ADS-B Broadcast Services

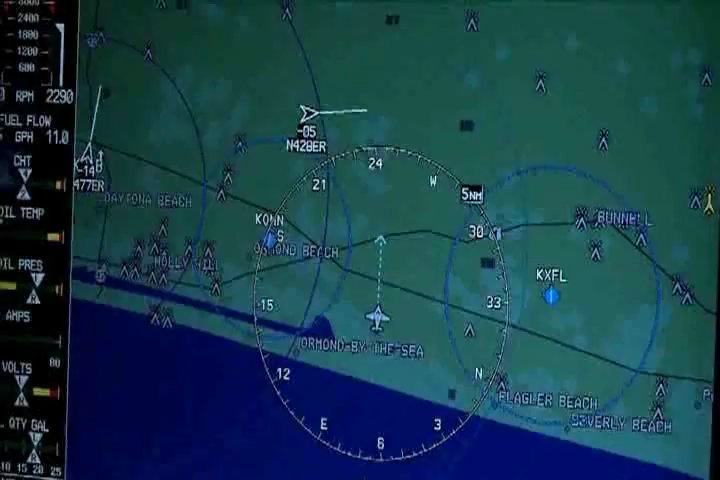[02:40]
Being able to see those aircraft is a great capability, particularly flying in areas where the radar coverage is not real great, and also in and out of non-controlled airports.